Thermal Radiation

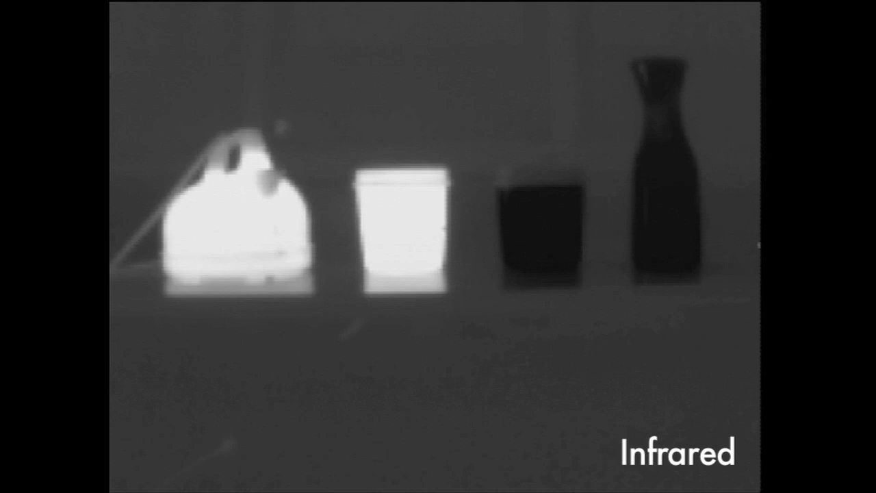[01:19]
The infrared camera detects thermal radiation and shows it as a grayscale image on the screen. For two containers made of the same material,
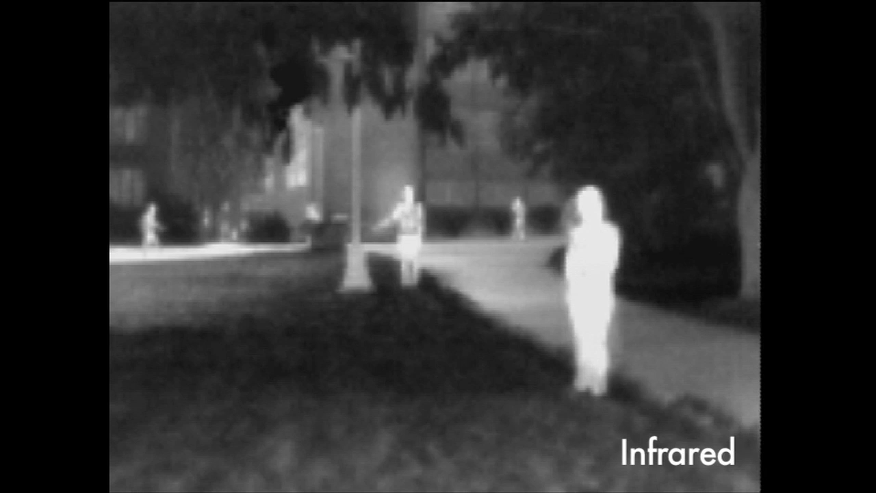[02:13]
Thermal radiation can travel over long distances,
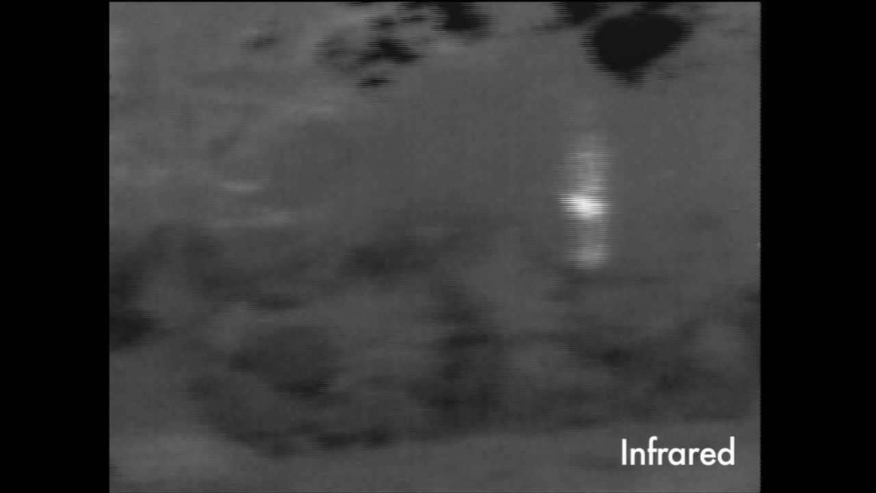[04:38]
Thermal radiation sensors make it easier to see people who might otherwise be hidden or hard to find,
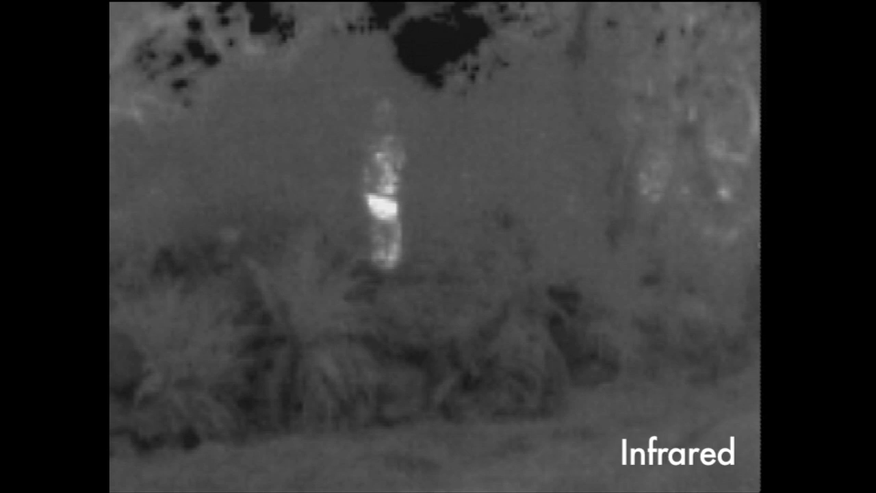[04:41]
aiding in search and rescue work.
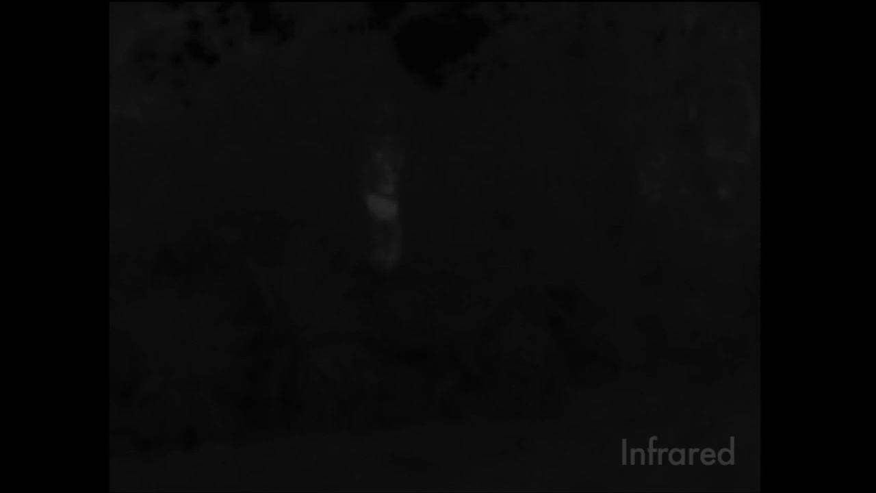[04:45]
Thermal imaging can also help make wise energy decisions.